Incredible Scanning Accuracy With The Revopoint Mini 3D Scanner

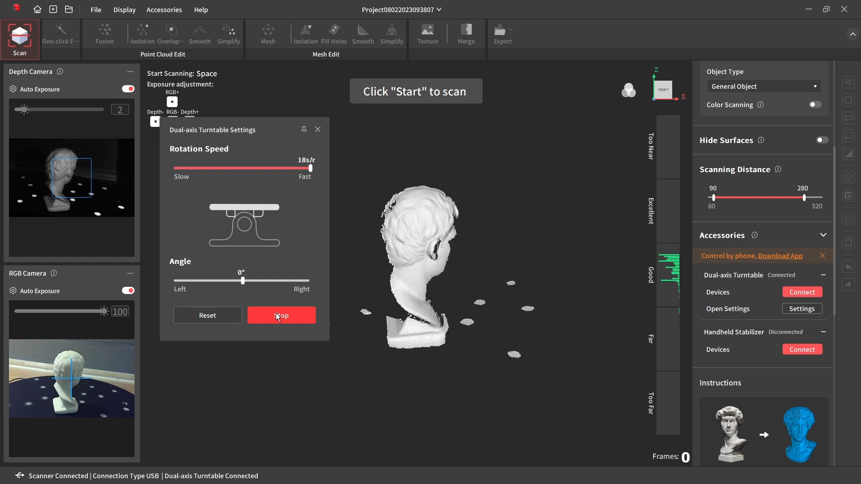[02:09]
You have the option of either controlling it within the Revopoint software if your PC or laptop has a Bluetooth connection or you can control it using a phone and a separate app.
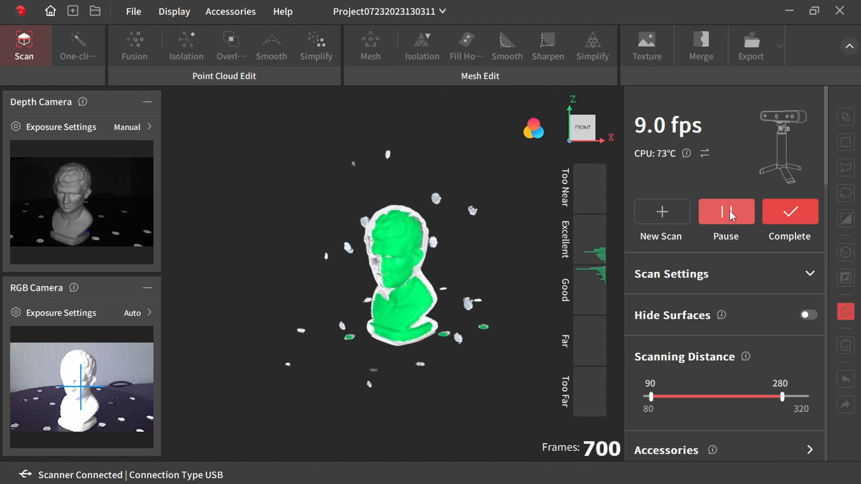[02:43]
It looked as though the scanner hadn't captured all of the detail very well,
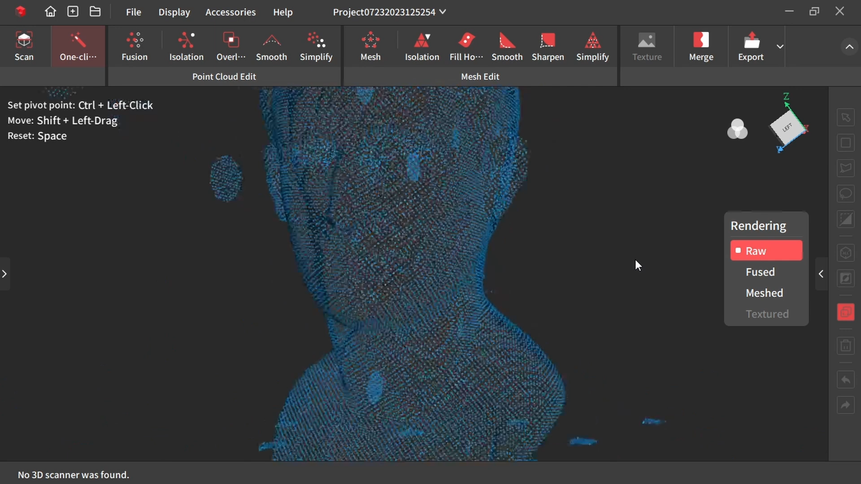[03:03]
What the Revoscan software then does is fuses many of these dots together to create something that looks a lot more like a solid model, but it's actually just more joined together dots.
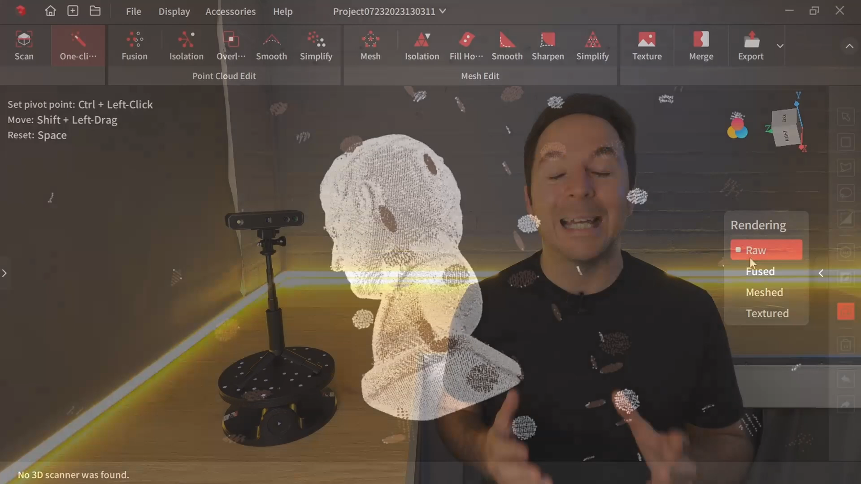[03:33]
dense enough point cloud then you'll end up with holes in your mesh.
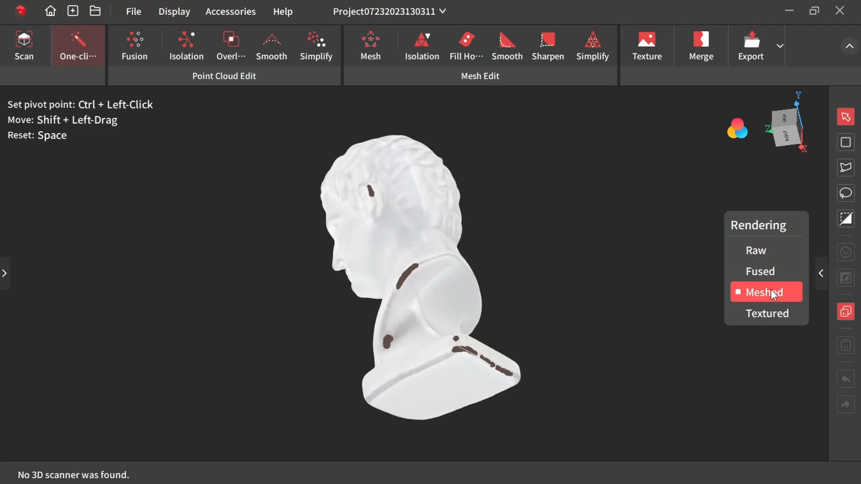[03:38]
What the Revopoint software can do is guess where the missing
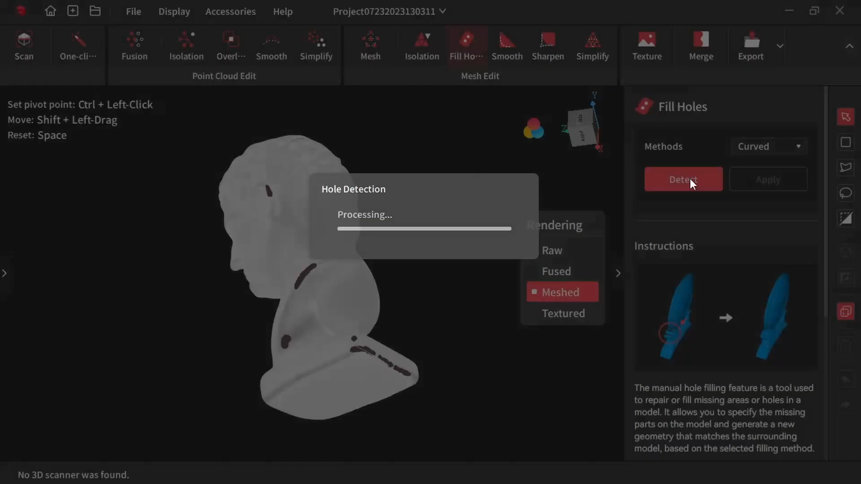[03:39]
information should have been and try to fill in the holes.
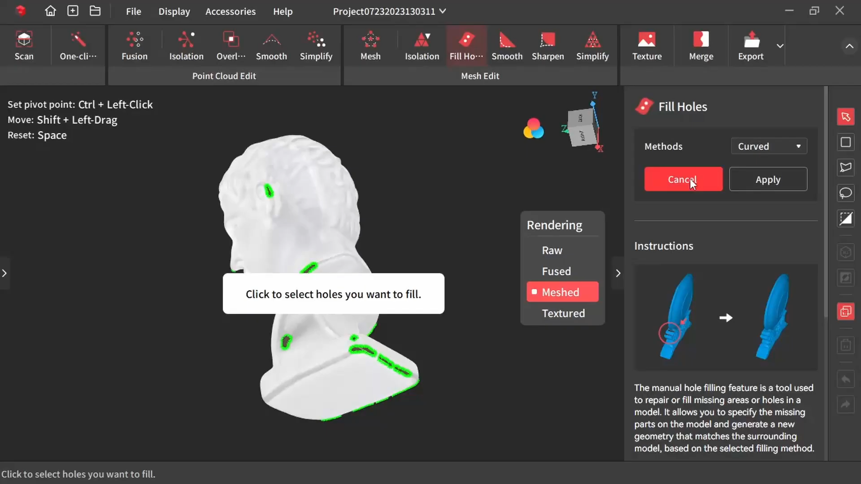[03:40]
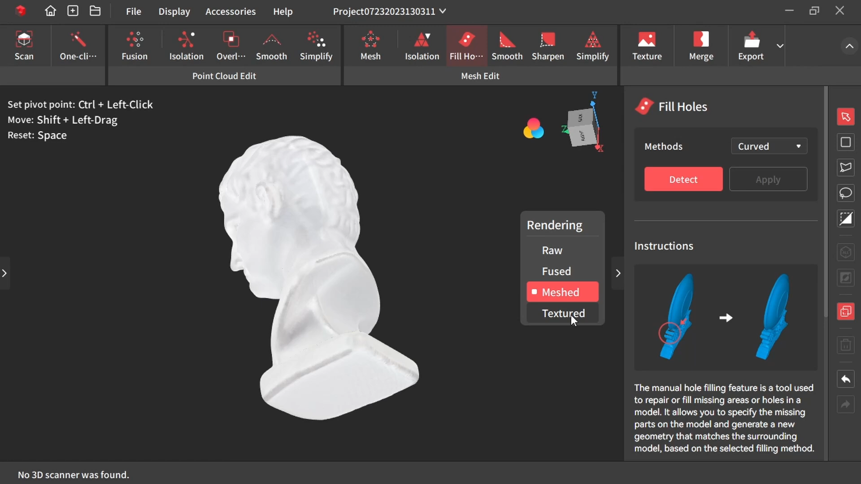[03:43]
It's actually surprisingly good at this and you can either hit the one-click edit button and let the software make its best attempt at doing everything,
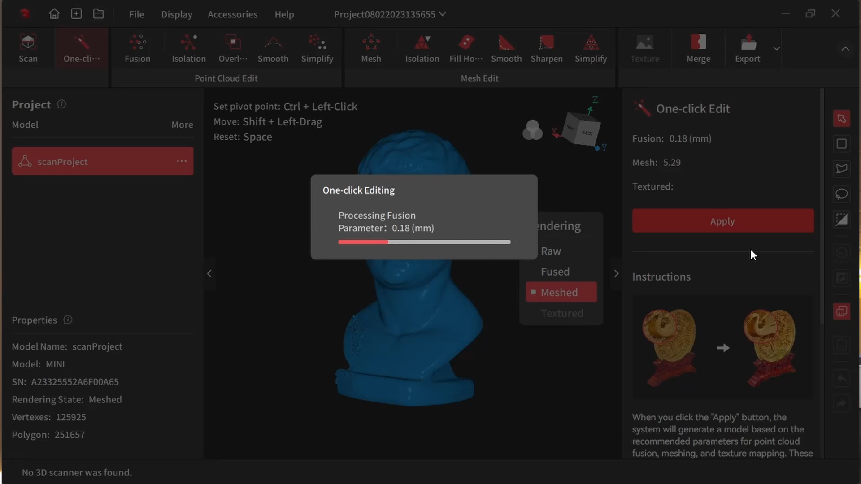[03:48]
or you can go one stage at a time and try different settings
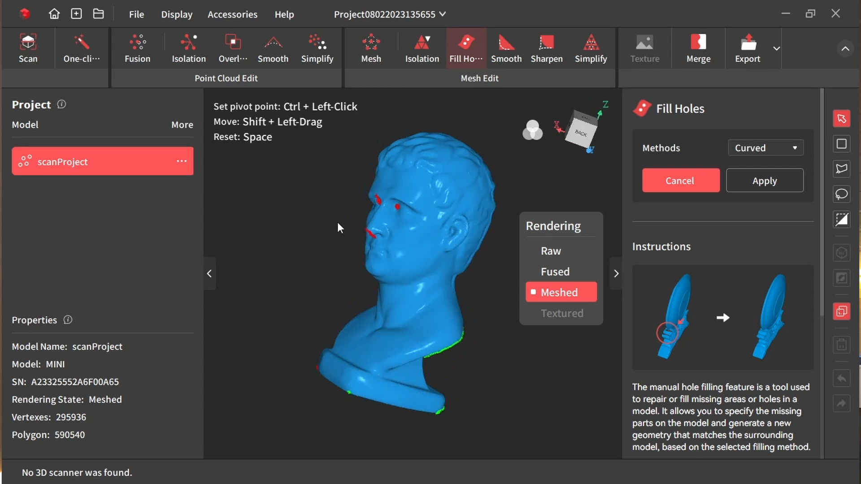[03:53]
at every point to really fine-tune what you end up with.
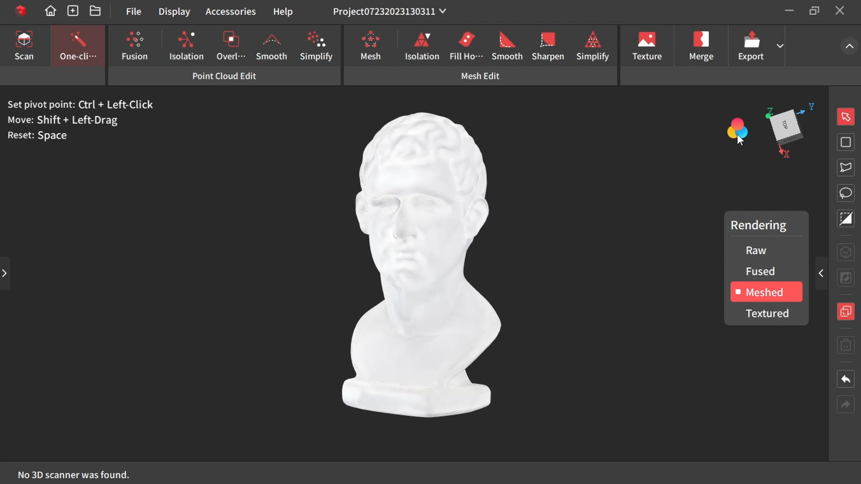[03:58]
The one-click edit gave me a great result here and I exported the model as an SDL ready to print.
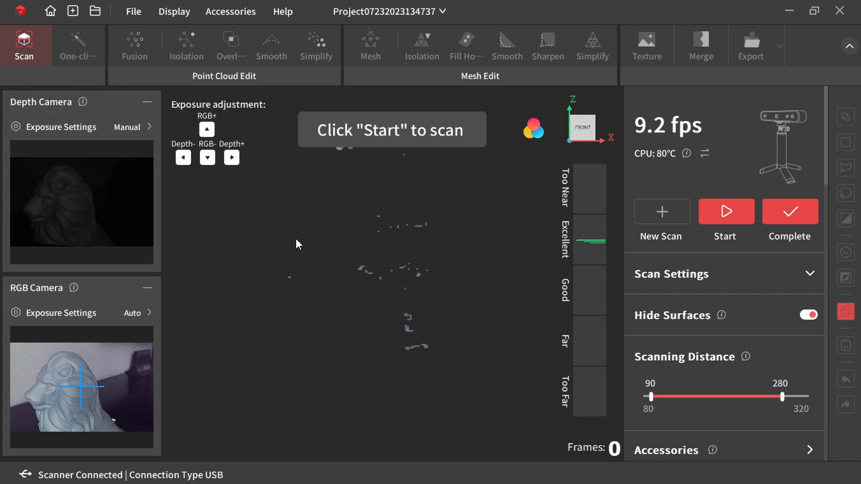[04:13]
I then realised that the exposure was set to manual and once clicking automatic up popped an image.
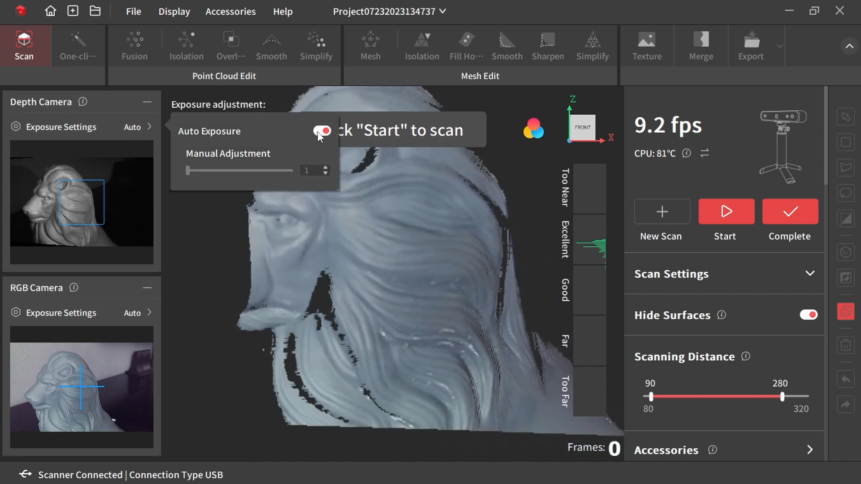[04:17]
I started at the top, rotated the turntable and then after one complete revolution
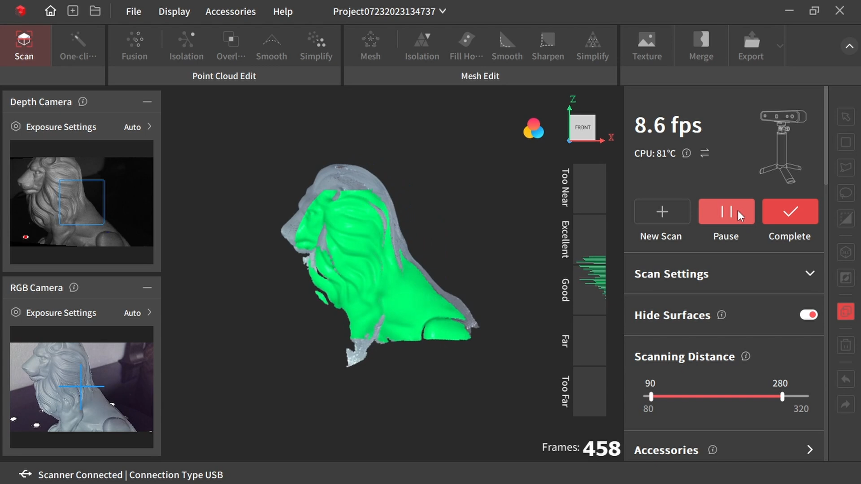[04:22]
moved the camera down and repeated the same process.
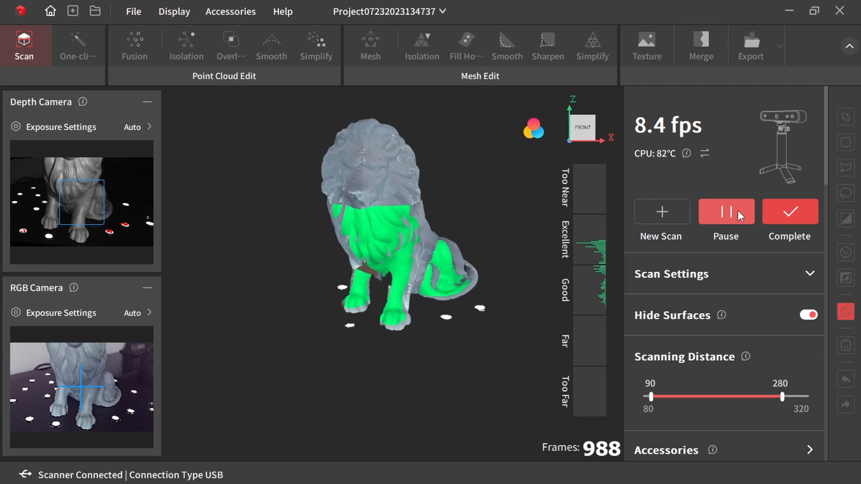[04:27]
I continued doing this and then moved the model and continued to scan until I felt that I'd picked up as much detail as I could.
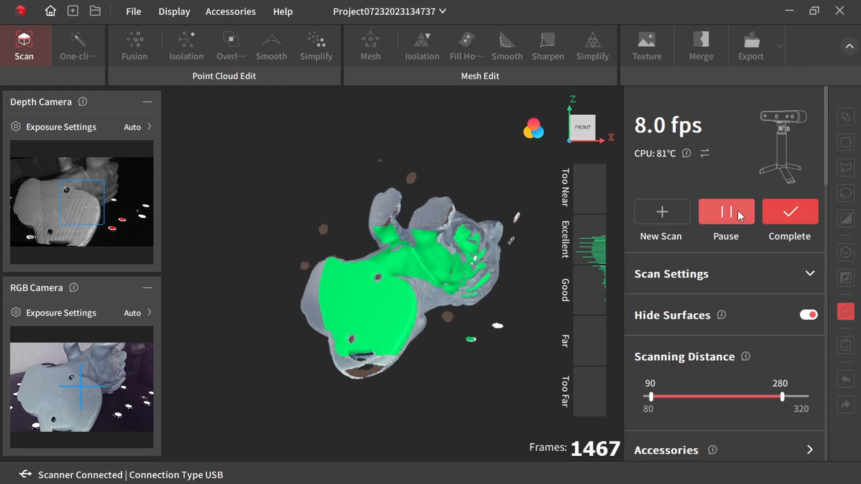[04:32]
Again I clicked the one-click edit button and waited for the result.
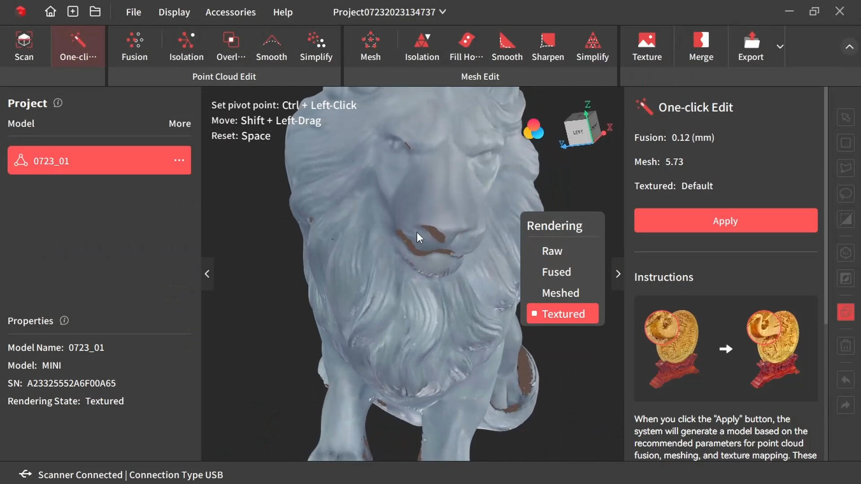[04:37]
This time there are actually quite a few holes in the mesh, so I went back a stage and manually filled in some of those holes.
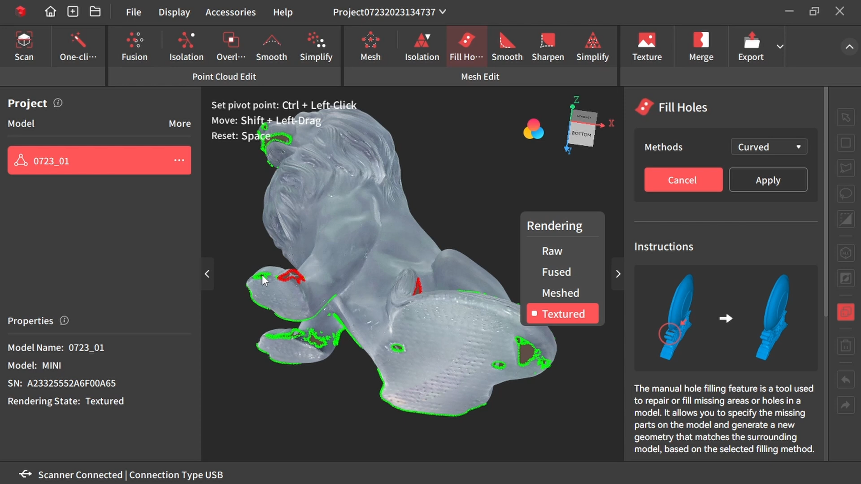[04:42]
It was clear to see that I was going to lose a bit of detail here, but I wanted to see how the result would compare.